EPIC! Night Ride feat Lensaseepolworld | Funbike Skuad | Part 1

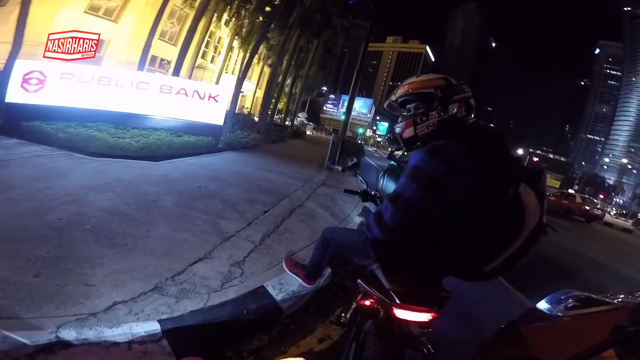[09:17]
Polis tu bagi. Alamak, berada polis dia dekat kat sini. Kita naik dia belah sana tak?
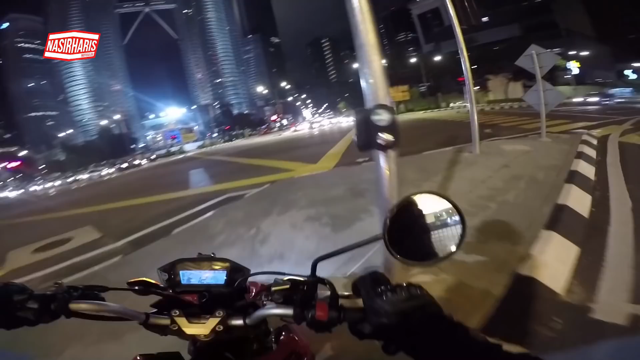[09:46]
Kepala depan tu. Tengok kat sana. Kat sana.
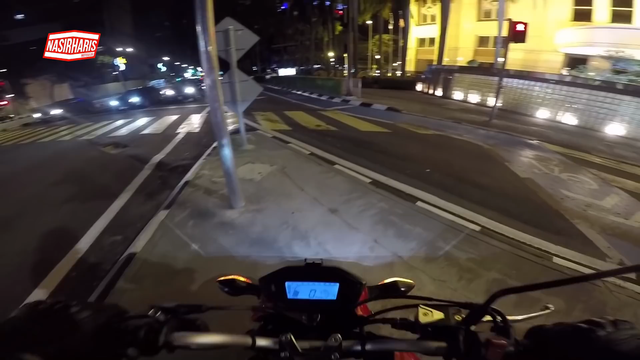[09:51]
Ah, ni baru ada lampu depan.